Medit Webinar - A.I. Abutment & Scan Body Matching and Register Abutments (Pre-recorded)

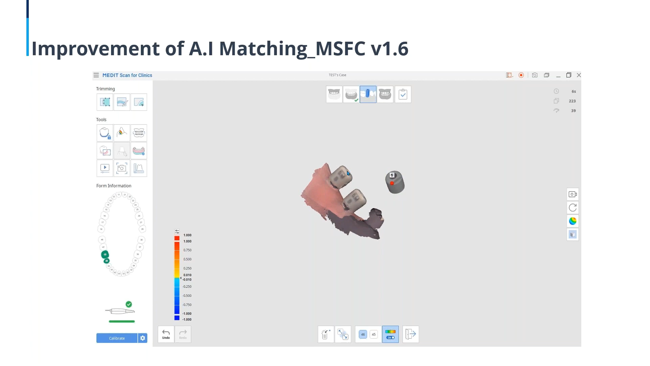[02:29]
So we're going to go ahead and align this using the single point alignment. Okay. And then we'll align our second scan body now. Okay.
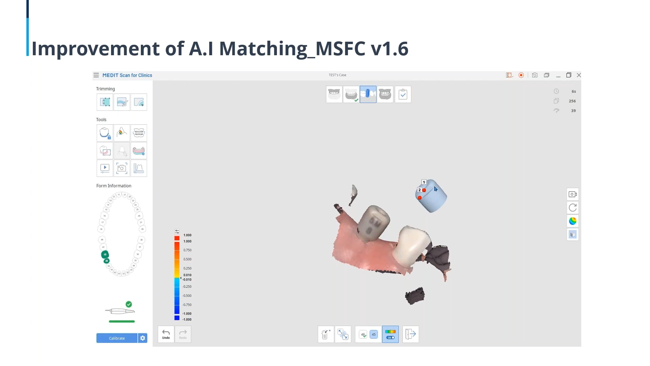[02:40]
Here, we're going to use a three-point alignment. All right.
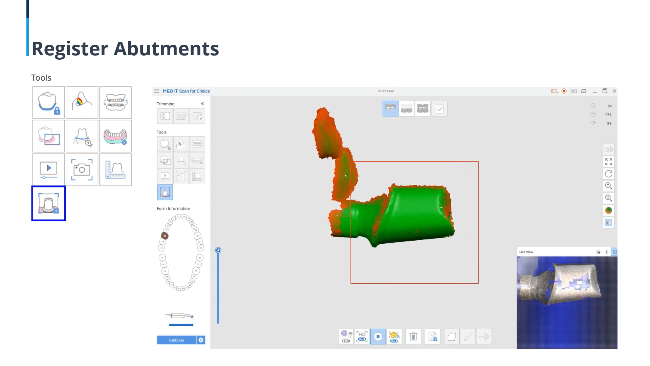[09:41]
And if you look at the screen in the lower right hand corner, you can see that someone's actually holding that abutment and it's being scanned with an intraoral scanner.
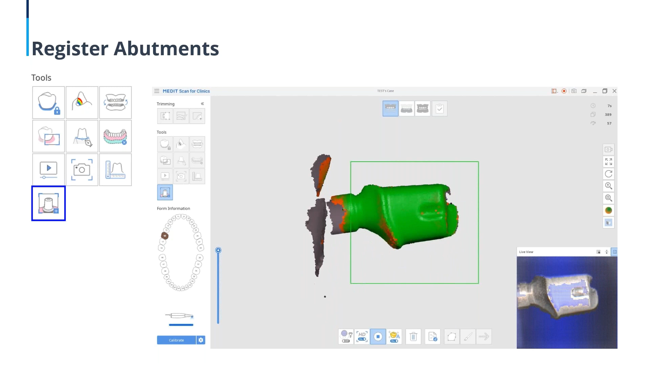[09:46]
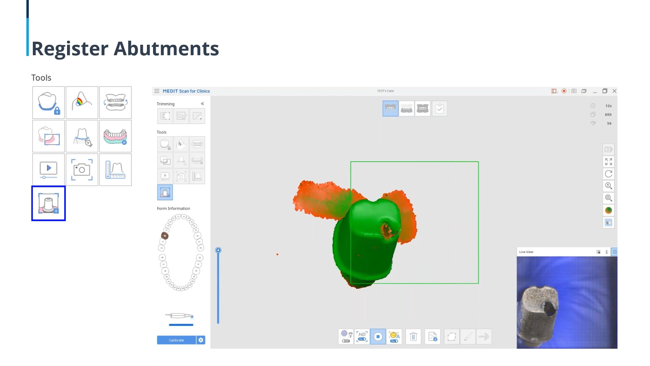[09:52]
So you can see that they're going to get a thorough scan of that abutment, making this process much easier.
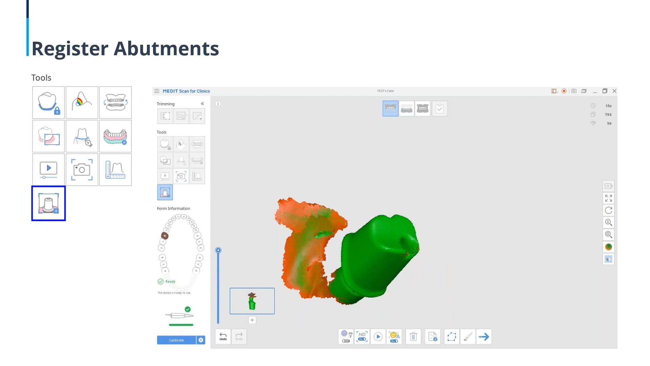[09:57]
So from here, we can inspect the scan.
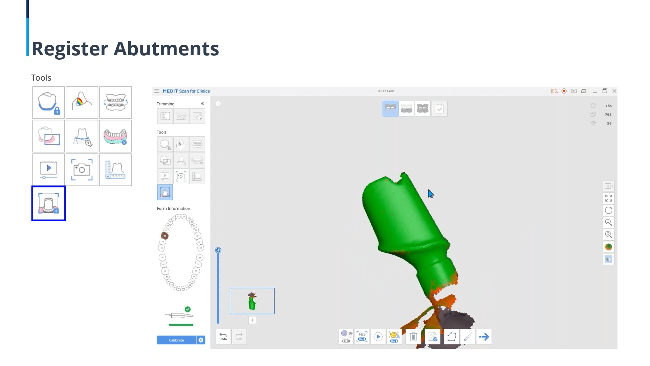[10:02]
So after we're satisfied with the scan, we can go ahead and trim away any unnecessary areas.
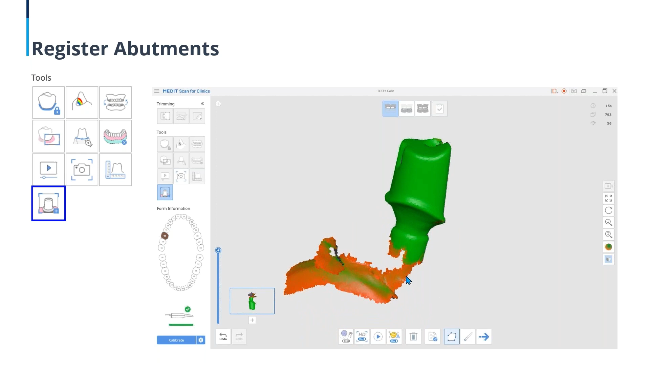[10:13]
We're going to select the cutting tool, the trimming tool at the bottom of the screen and go ahead and right click to delete that.
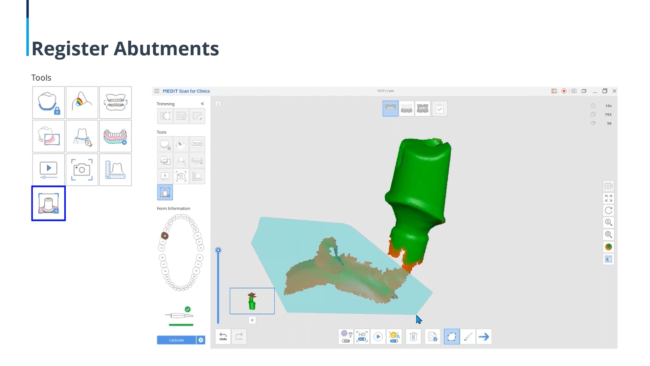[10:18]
And let's clean up the base of this just a little bit more.